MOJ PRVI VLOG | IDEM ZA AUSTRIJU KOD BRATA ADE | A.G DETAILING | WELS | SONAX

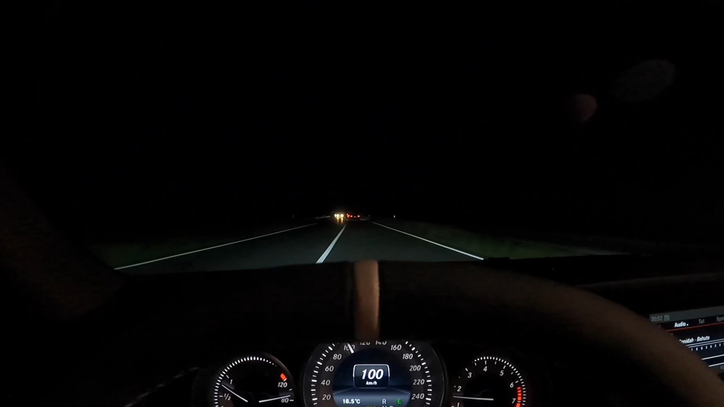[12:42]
Neka obilaznica, nema pojma. I sve ovako magistrale. Vozi se.
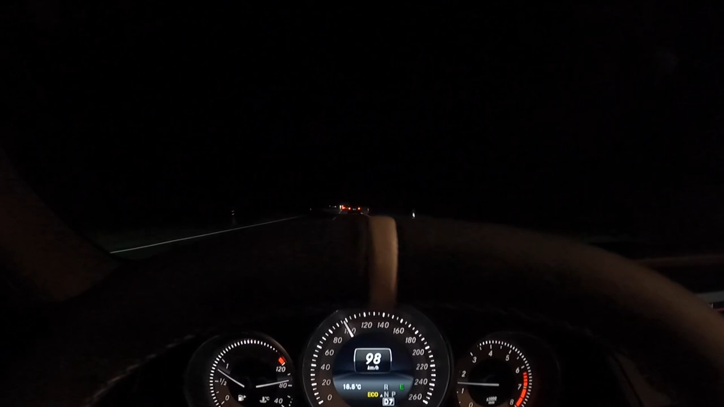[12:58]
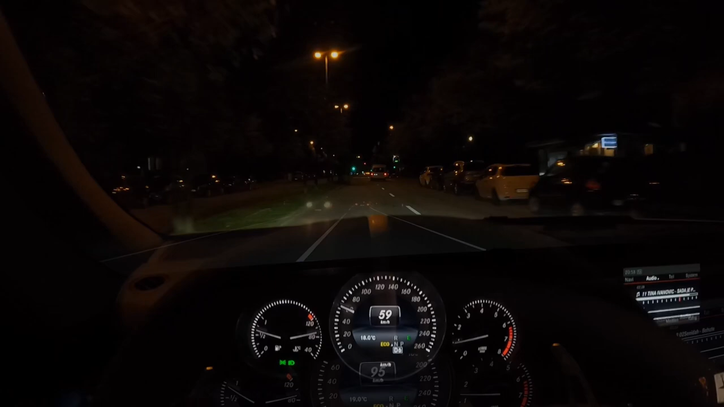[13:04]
Eto ga, stigli smo. Nedelja ne može biti bolja. Vidimo se, ćao!